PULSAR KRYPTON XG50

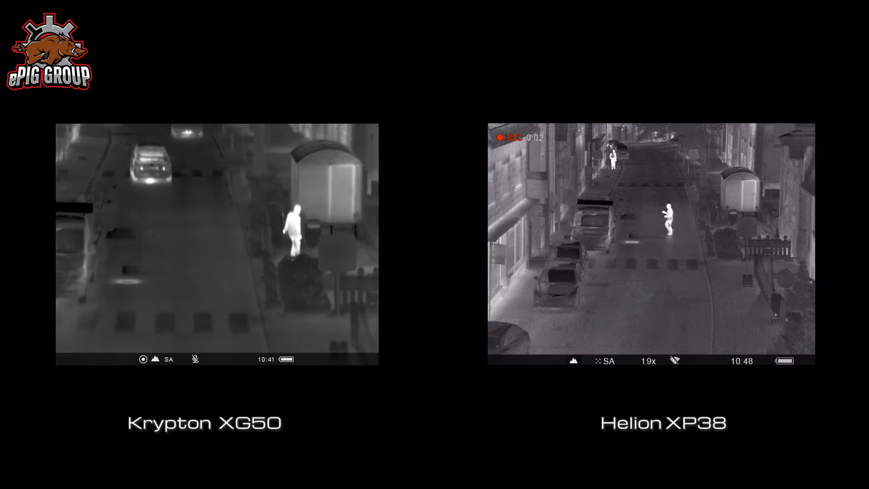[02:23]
Links das Krypton, rechts das Helion. Und man sieht, dass die Temperaturen etwas genauer aufgelöst sind beim Krypton. Man sieht an den Kleidern der Leute wirklich die einzelnen Bereiche der Hose, wo es ein bisschen wärmer oder kälter ist.
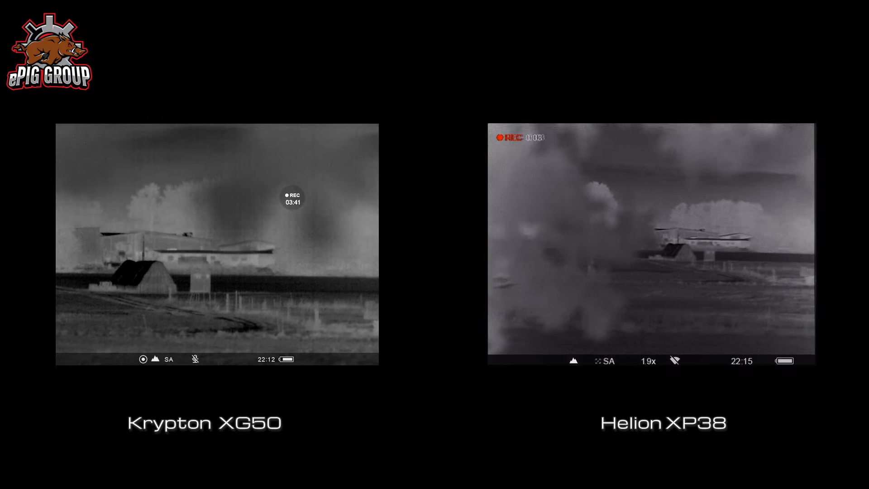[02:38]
Weiter ist das Bild beim Helion, weil es ja nur eine 38 Millimeter Brennweite hat.
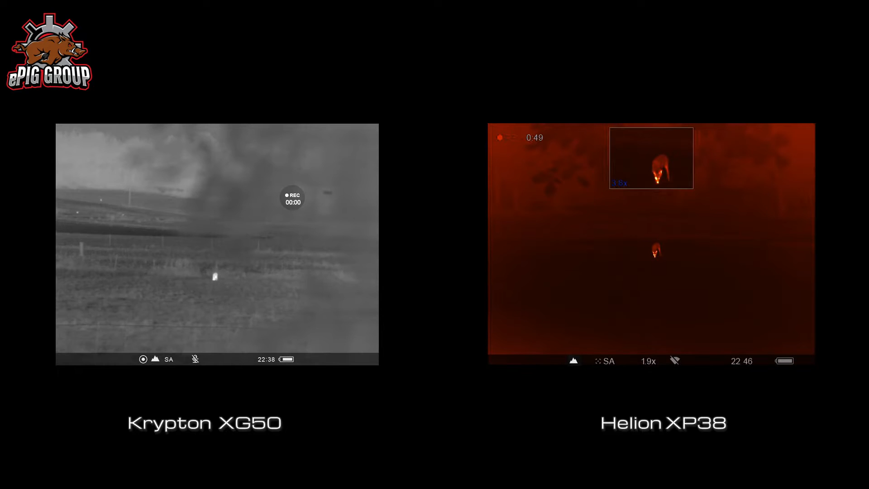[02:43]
Und jetzt schauen wir uns mal wild an. Rechts kommt uns das Stück genau entgegen. Natürlich leuchtet hier der Kopf etwas mehr.
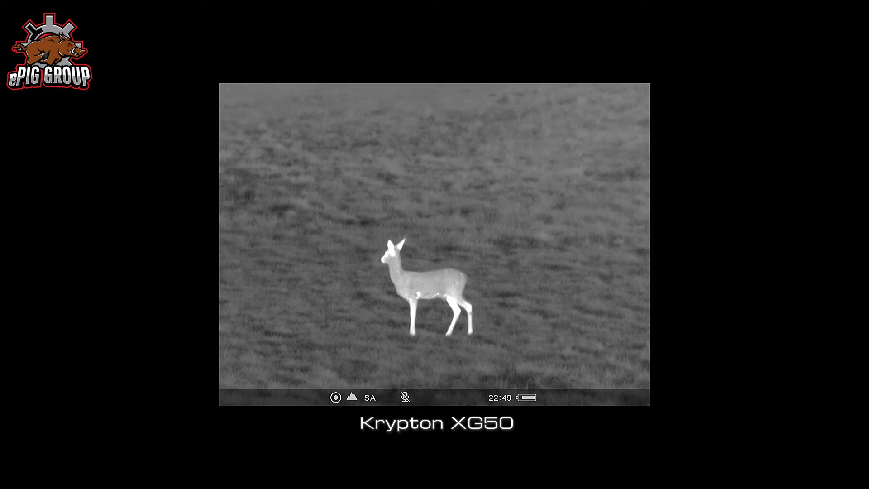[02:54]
Und wir hatten Glück und das Rehe kam wirklich bis auf 20 Meter an uns heran. Und jetzt kann man sehr gut sehen, dass das Krypton mit der feinen Temperaturauflösung selbst den Körper und die Körperform richtig auflöst. Und es ist nicht nur ein heller Fleck irgendwo vor einem dunklen Hintergrund.
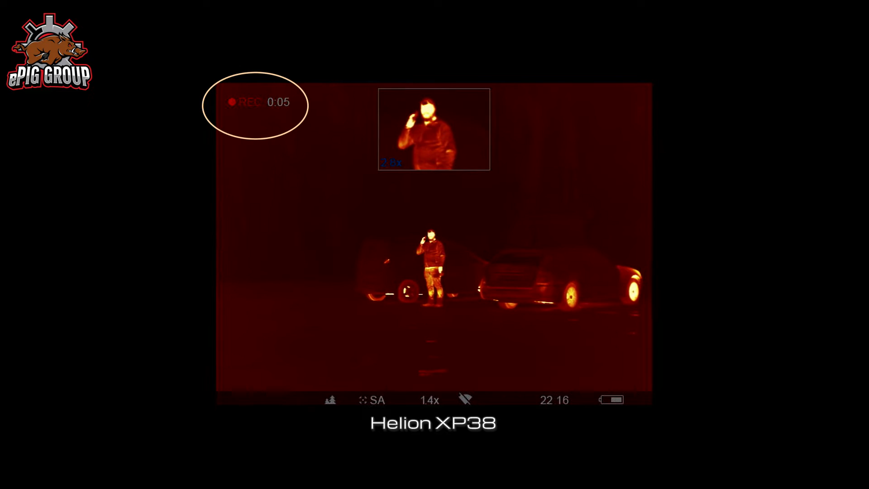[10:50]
dass gerade eine Aufnahme läuft, auch permanent durchläuft. Das ist hier nicht der Fall. Er zeigt die ersten Sekunden an.
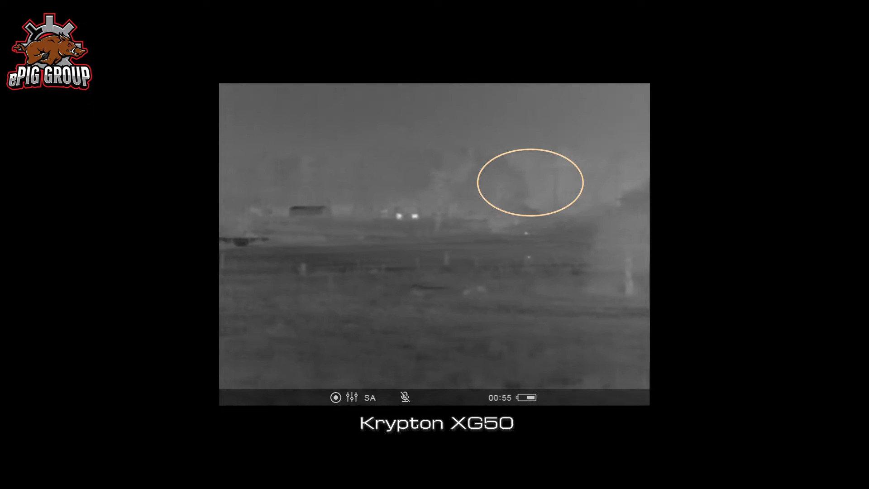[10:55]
Ich nehme auf und dann verschwindet diese Anzeige.
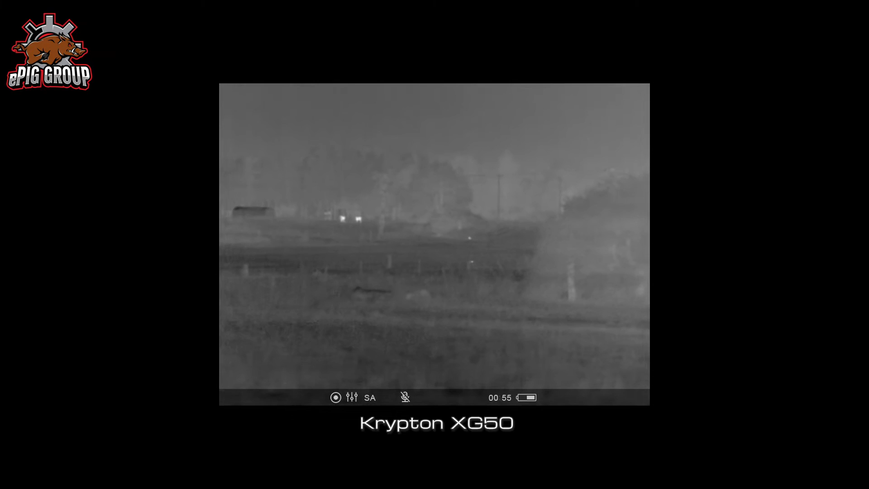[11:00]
Und wenn ich das jetzt vergesse auszumachen, dann nimmt er mir die ganze Zeit meinen Film auf. Doch jetzt geht es erstmal auf den Schießstand. Hier ein schönes Bild des Kryptons bei der Arbeit. Es wird nämlich auch ein bisschen warm.
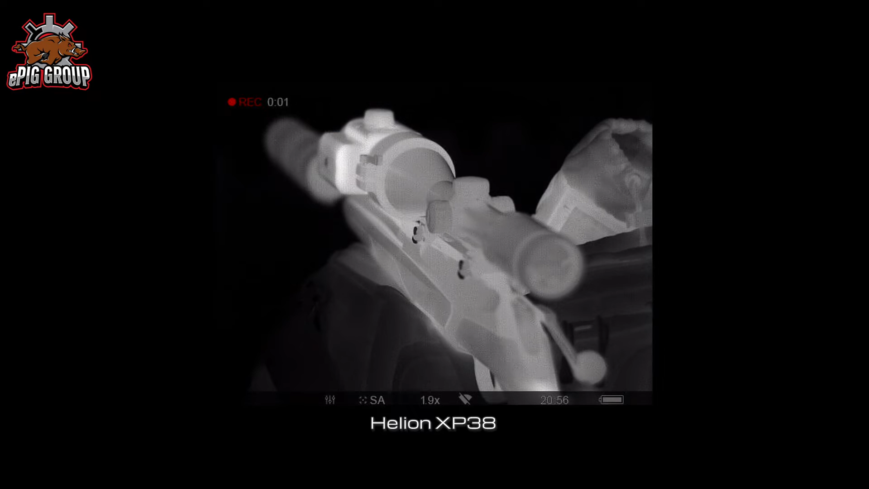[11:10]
Natürlich haben wir die ersten drei Schuss nicht mit dem Krypton gemacht, sondern nur mit dem normalen ZF. Der Unterschuss ist der typische kalte Laufschuss.